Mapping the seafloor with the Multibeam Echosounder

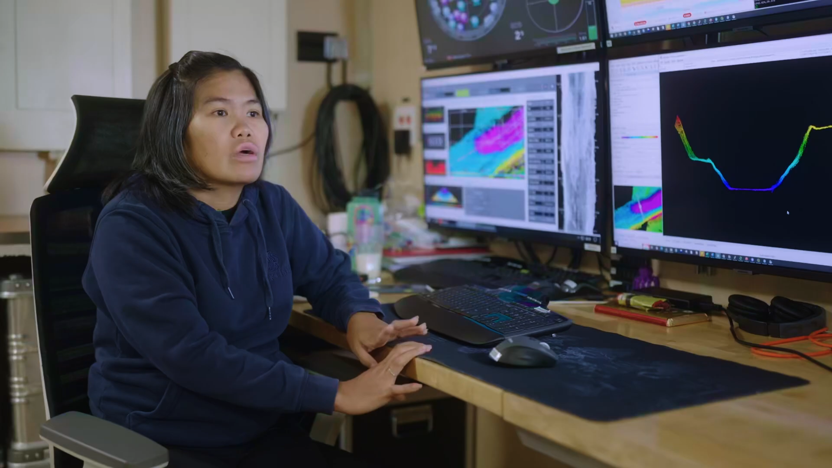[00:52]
including the sub-dives based on the pathometric data,
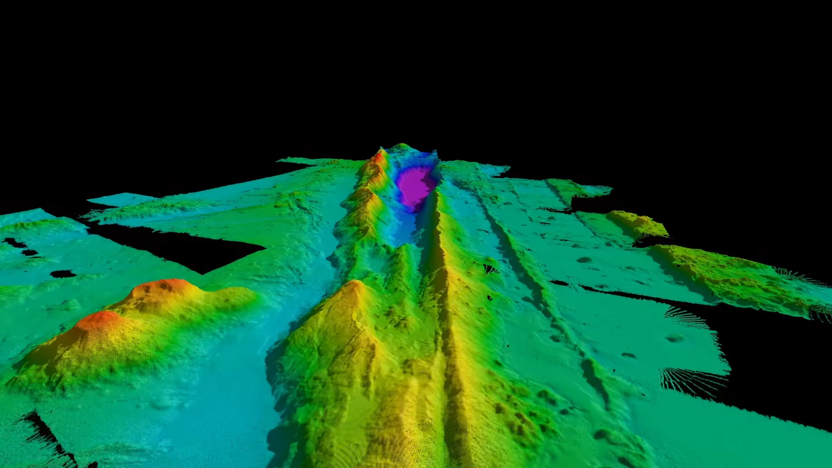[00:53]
because that's where we will see the topography of the terrain of the seafloor.
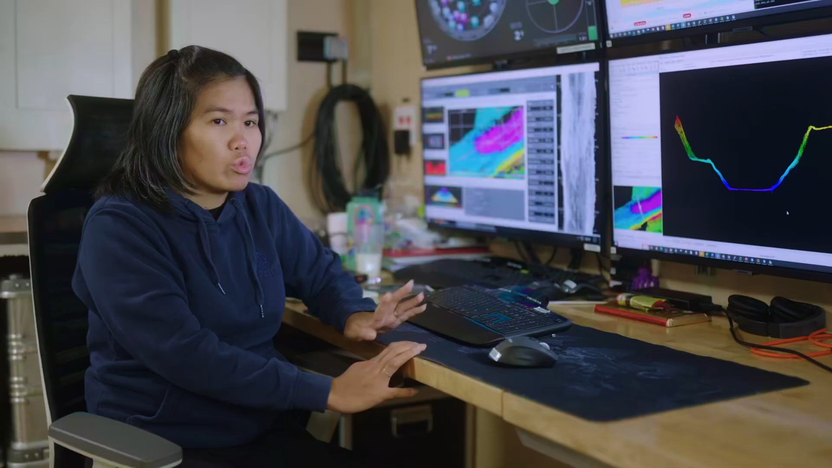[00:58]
So we don't want to put the landers on a very slopey area where it will roll down.
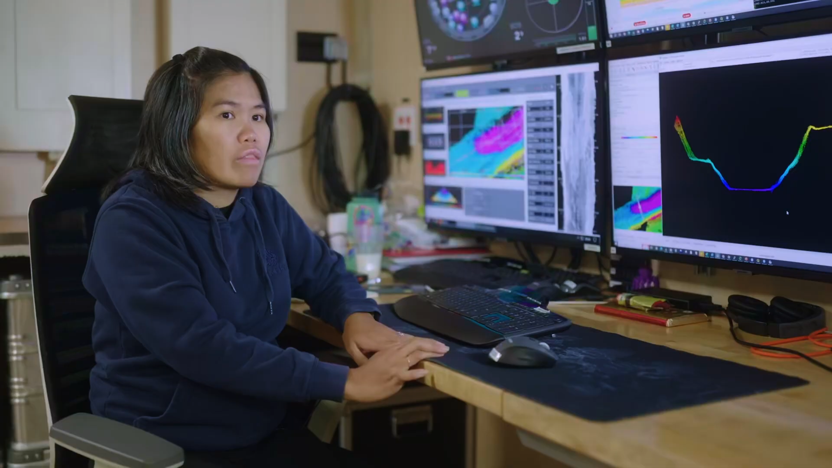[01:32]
And that is also guided by what we see in the mathematic data. Sometimes we have a very boring flat and then suddenly there's a bump in there, so that excites you. Like, see, if we look at these two seamounts, we can say that one is relatively new and the other one has had so many processes that happened to it, like probably eruption or there's also like some many landslides in there.
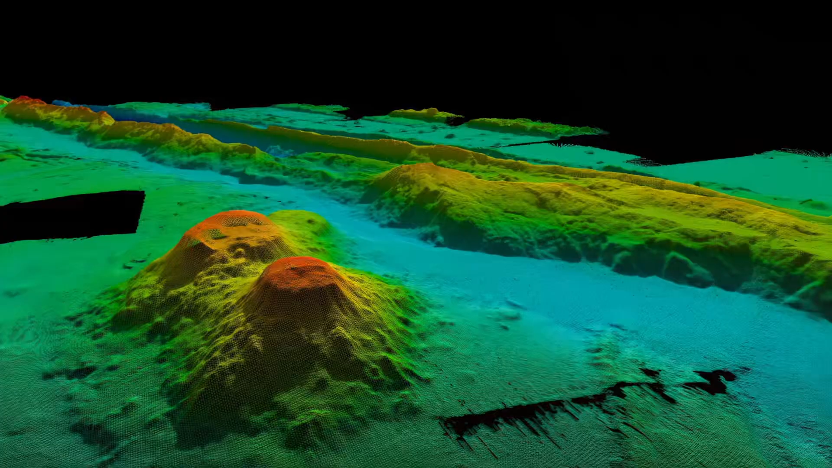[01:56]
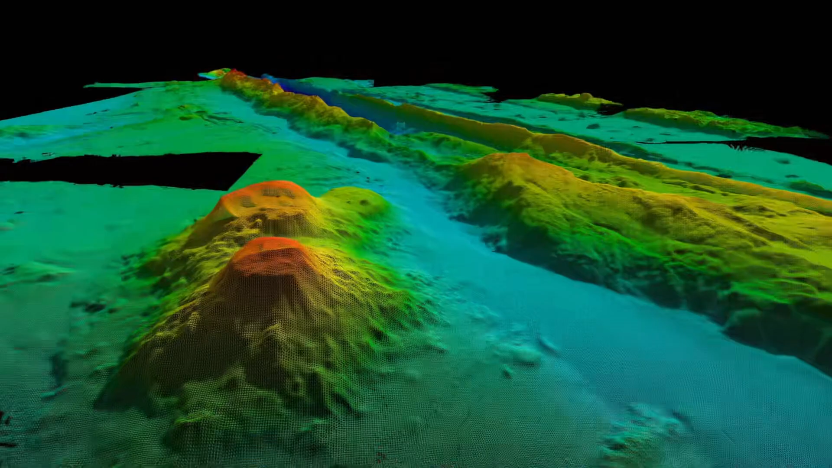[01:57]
So that's one thing that really makes the job exciting is to be able to see these things.
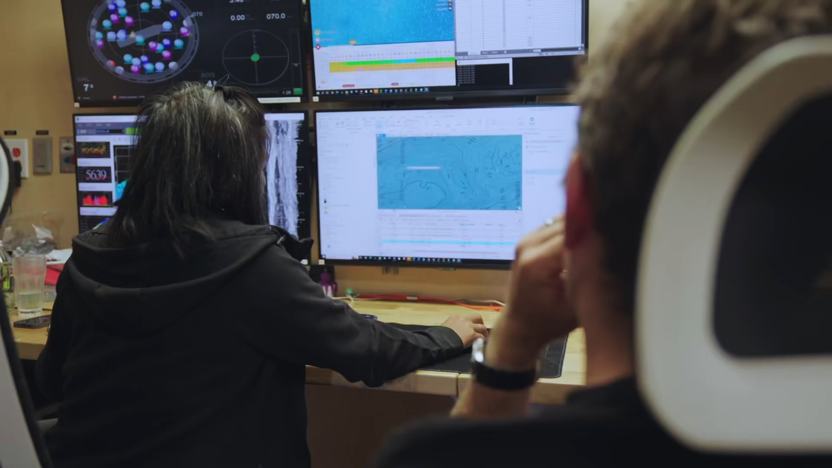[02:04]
When you look at the Chebco grid, which is at 450 meters resolution,
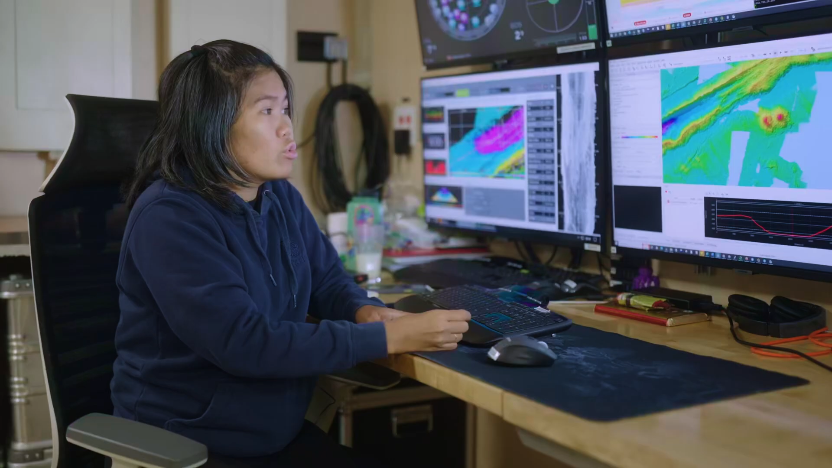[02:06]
you will only see like bumps,
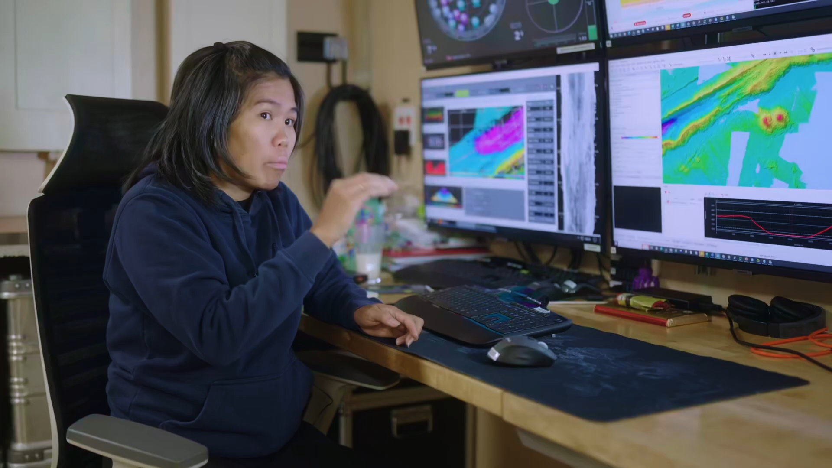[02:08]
but when we map it,
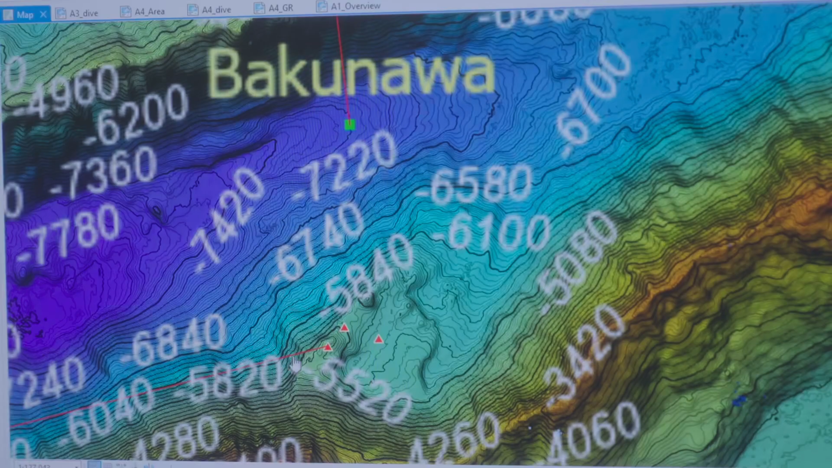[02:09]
it will be like in different shape and in different kind of ruggedness of the terrain.